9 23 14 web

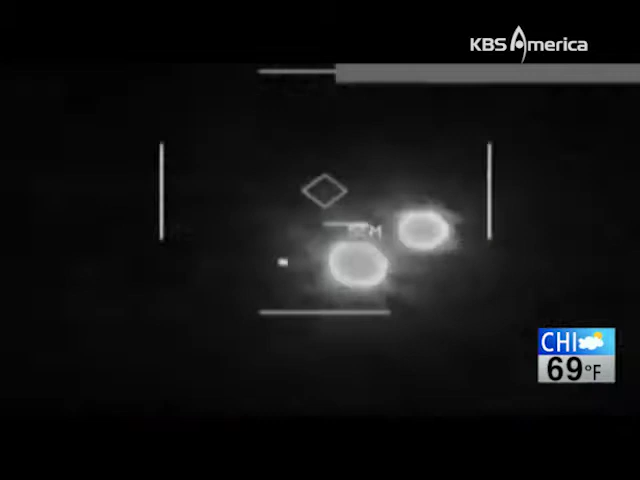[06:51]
미국은 이와는 별개로 오사마 빈 라덴과 연계된 호라산 그룹을 겨냥해 시리아 북부를 단독 공습했습니다.